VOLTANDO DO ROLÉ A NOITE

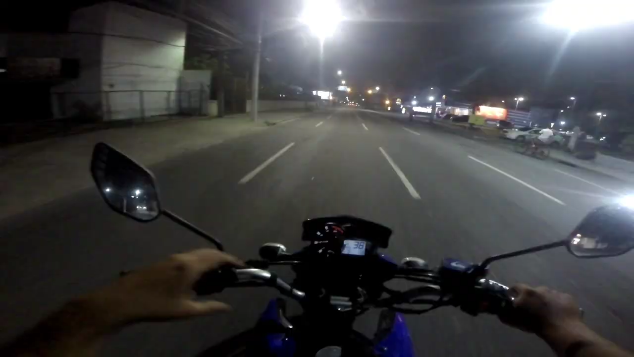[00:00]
aí? Agora eu vou levar vocês daqui de Piedade até lá em Jaboatão Centro.
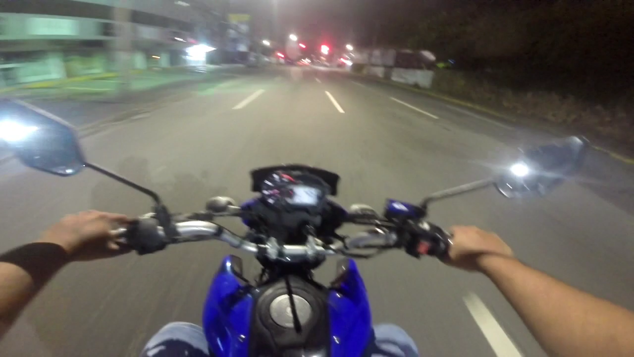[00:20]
Movimentação à noite, 11 horas da noite.
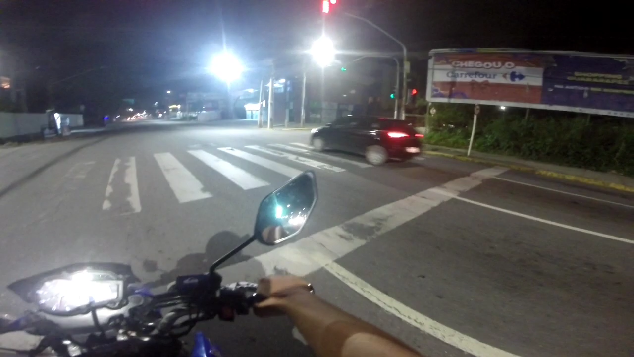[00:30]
Esse sinal tem câmera não, né? Tem não.
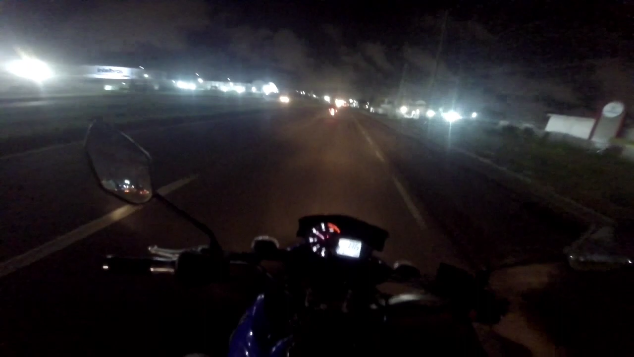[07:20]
sentido norte. Não vou voltar para Muribeca porque, além da hora ser complicado, lá tá muito ruim. Tá bastante. Muito buraco, a estrada tá complicada.
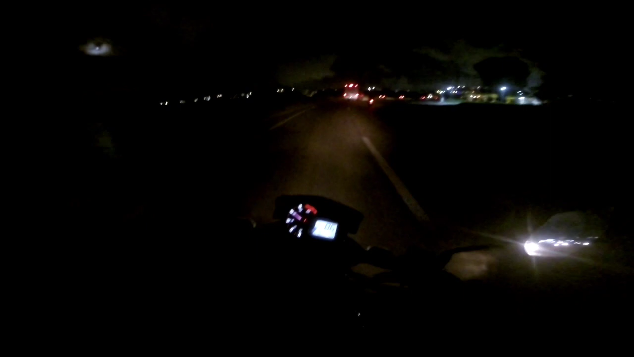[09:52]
O legal dessa hora é o trânsito, que não tem. É bem tranquilo o movimento, vocês podem ver.
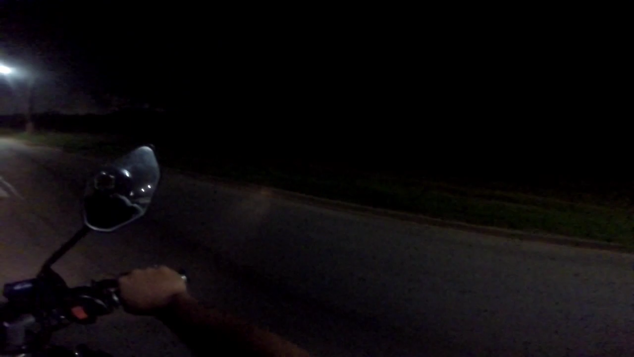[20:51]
Medo vai ser ali no escuro. Medo é a partir dali, ó. A partir dali o negócio. Hã? Poxa, a estrada da luz tá muito ruim. Vixe, é um bicho diferente, né?
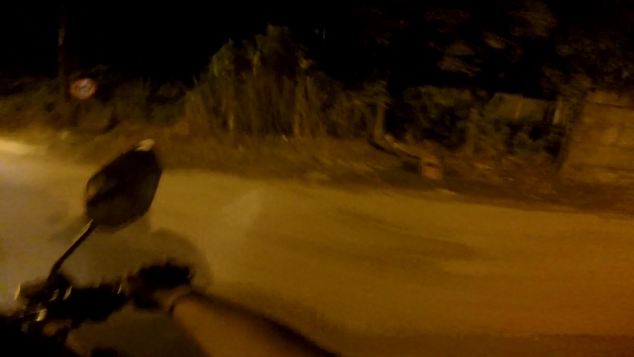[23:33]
Eu vi como se fosse um farol de uma coisa só.
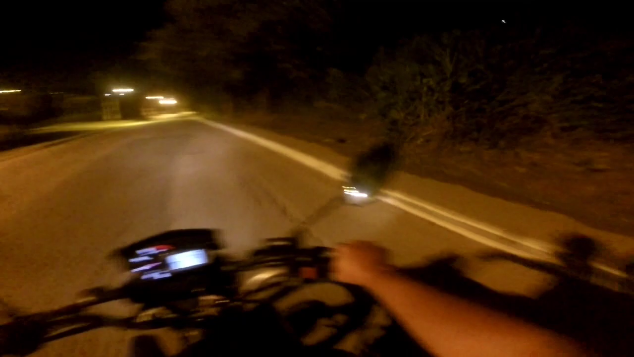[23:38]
Aí depois... Hã? Sim. Aí depois eu olhei, parecia ser o farol de um carro. Aí agora não veio ninguém.